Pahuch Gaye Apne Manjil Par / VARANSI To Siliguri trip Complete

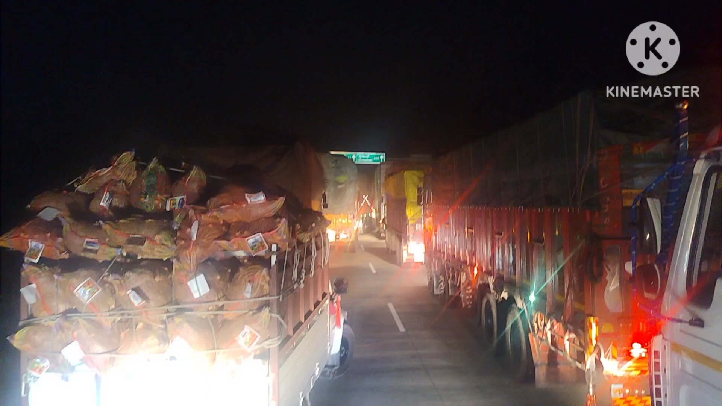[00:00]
तो दोस्तों अभी हमारा सफर चालू हो रहा है रात का दो बज़रा है और लास बिलोग आप लोगों ने देखा होगा तो भाई आके जाम में फस गये थे पानी टंकी जो अपना बोड़ा लगता है गल गली है ठाकुर वेंस साइड वाला वहीं
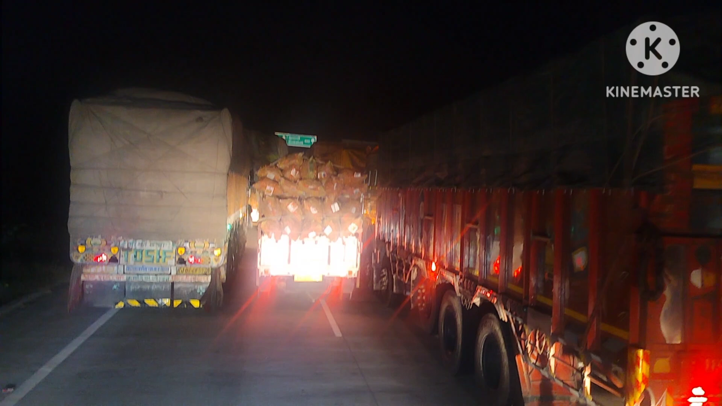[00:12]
पे भाई दसहरे के वज़ा से गाड़ी रोका गया था नौ बज़े ही हम पहुंच गयते इस बोडर के पास तो हमें घुमा दिये गए आप लोगों ने देखा होगा अगर तो पता होगा दोस्तों उसके बाद दो बज़े भाई यहां पे जाम खूला और जाम